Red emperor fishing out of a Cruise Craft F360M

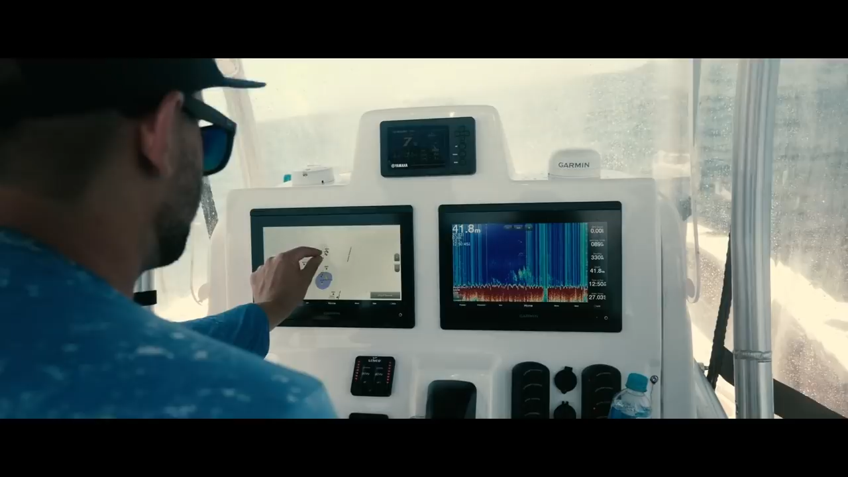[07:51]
and read perfectly fine when we're out on the reef chasing reds and so on we're zoomed in we're only reading the bottom 10 to 15 meters max so because we're chasing